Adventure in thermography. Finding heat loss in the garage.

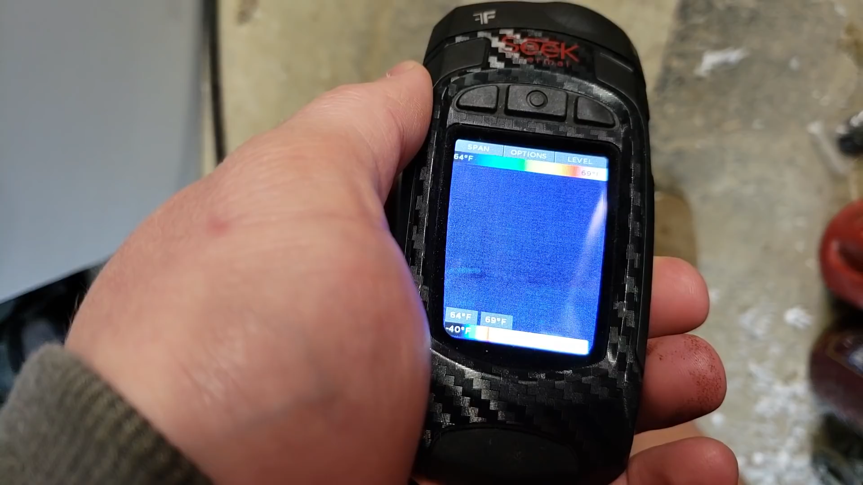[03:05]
of the floor because this is where the I have a dehumidifier is just draining
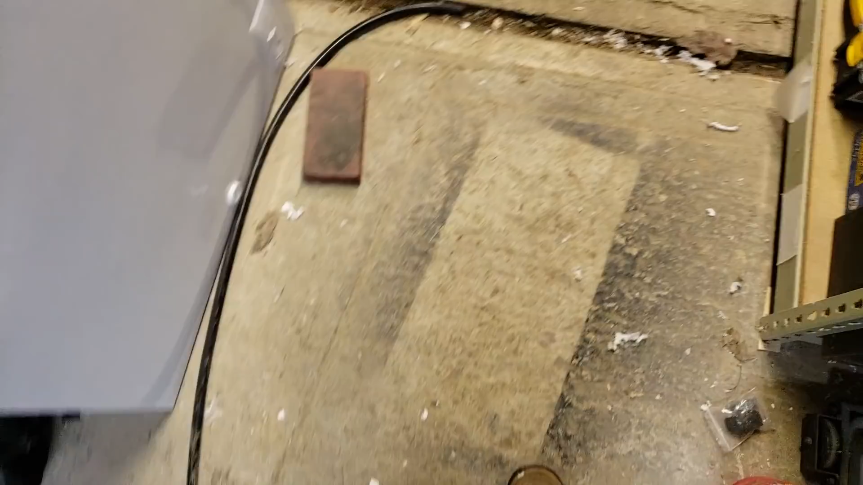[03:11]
right there into this gap and this is where they had a form there was two by fours
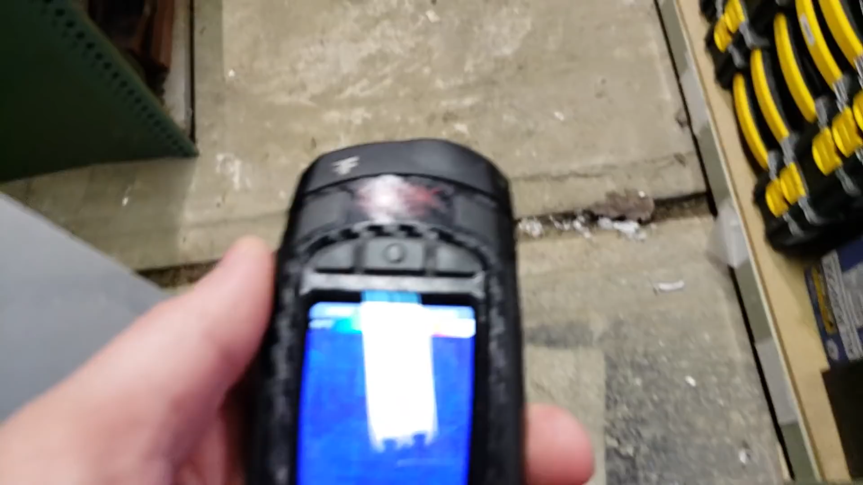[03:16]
so going on we can look at other things here I have a radiator that I just plugged in it's
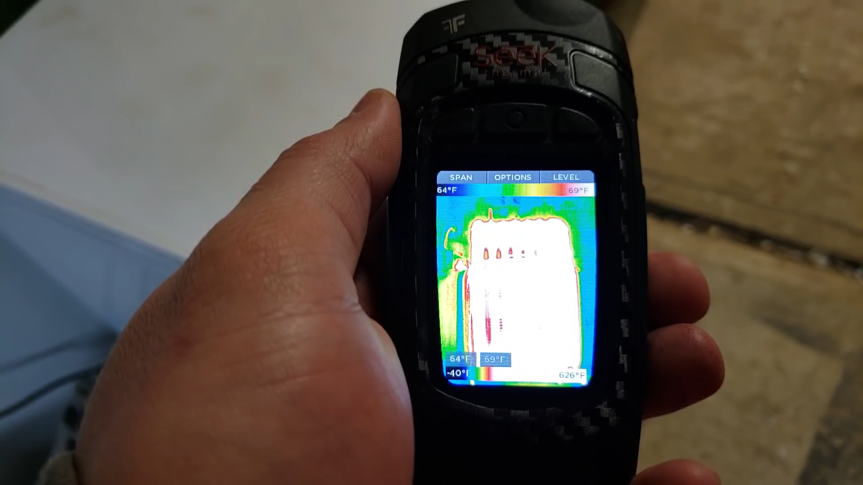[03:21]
On screen: scale top 69°F
not even really hot yet so I can I can touch it well okay it's kind of hot actually and then move it around we can also see other things like there's a window
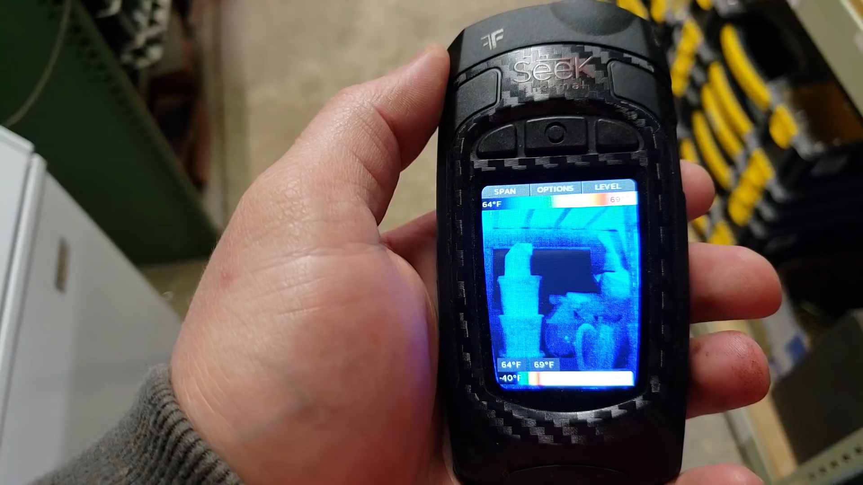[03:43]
and for the winter one of the projects I'm going to do in the next few days here is put foam in front of those like one inch foam with some sort of caulking or something that's not permanent and that'll keep those from losing a lot of heat
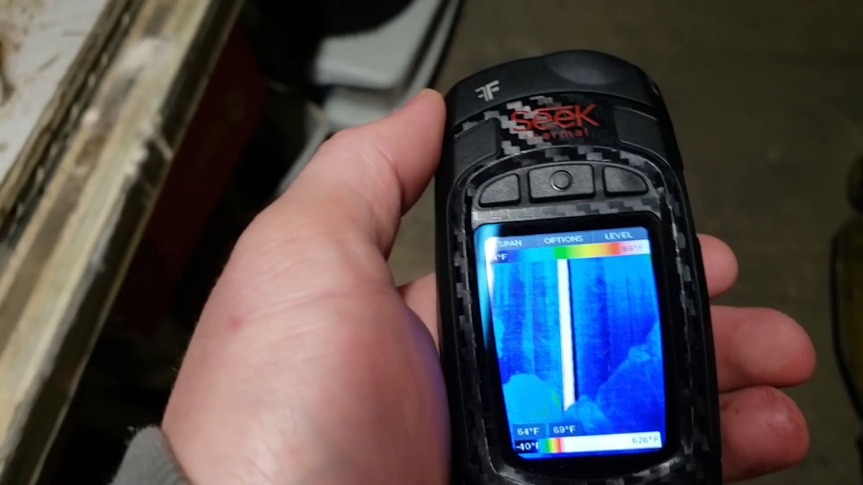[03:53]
On screen: scale bottom -40°F
right there is my drain stack the dishwasher is running so you can see the drain stack is hot
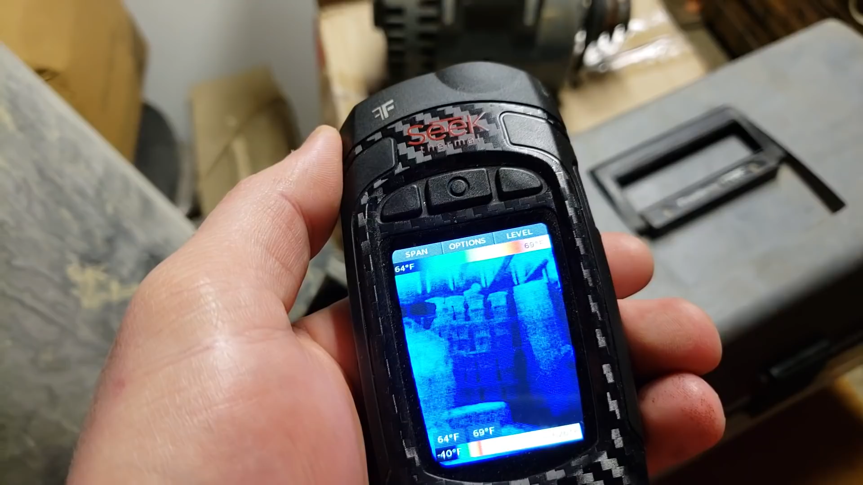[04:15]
I have a lot of stuff in front of the walls but you can see the walls behind and
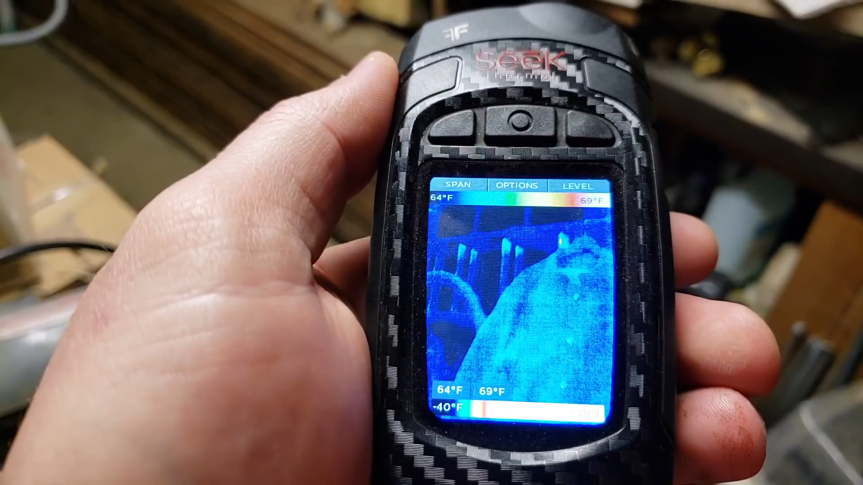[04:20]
On screen: scale top 69°F, scale bottom 64°F
over there are colder than here which is an insulated
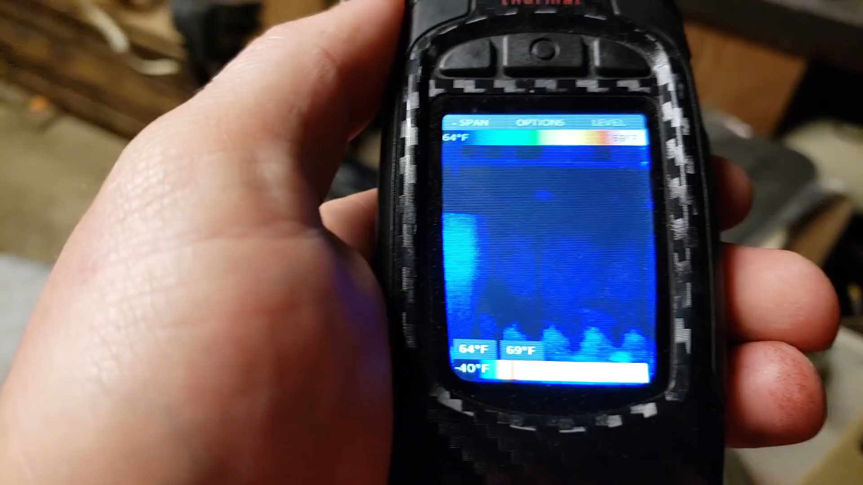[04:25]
wall and actually I can go outside and show you that
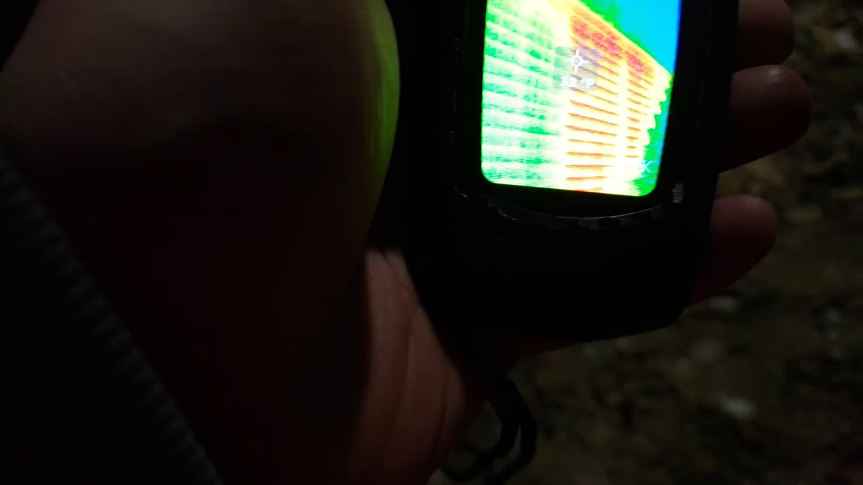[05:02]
the high and low points you can see I'm losing a lot of heat there in the back portion and this is a normal 2x4
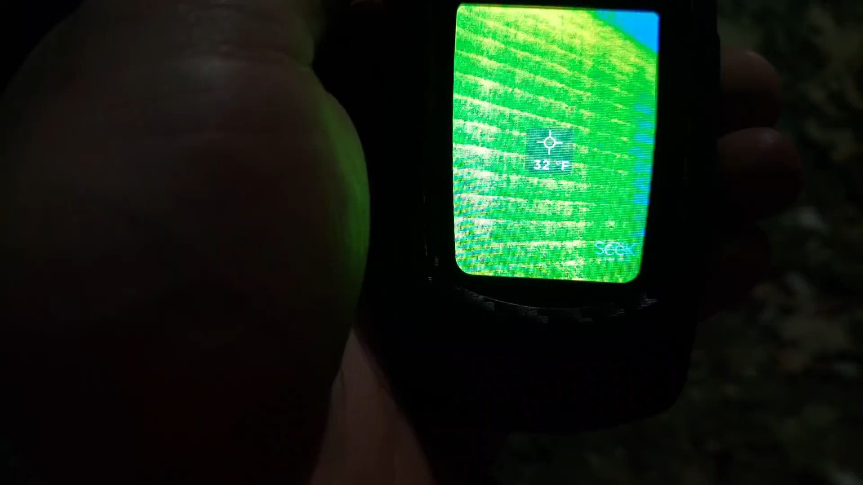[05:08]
On screen: spot 32°F
insulated wall this wall is you know the garage so that's
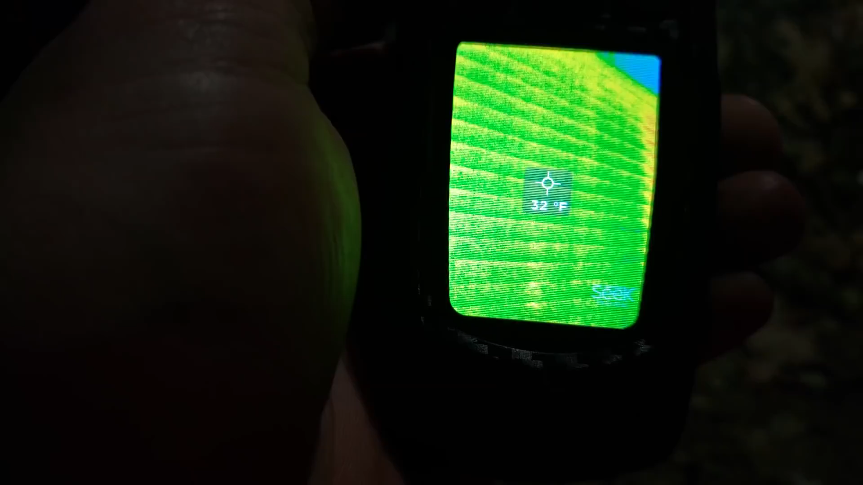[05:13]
On screen: spot 32°F
53 degrees inside in my house let
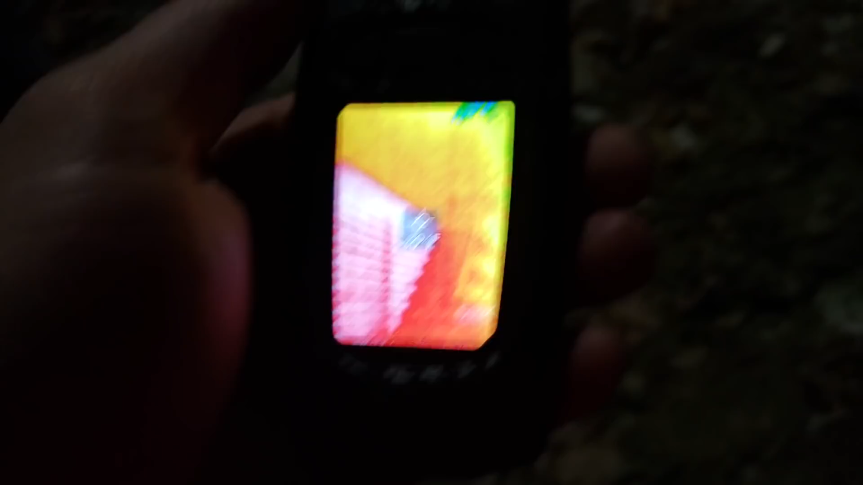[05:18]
me back up so you can see this a little better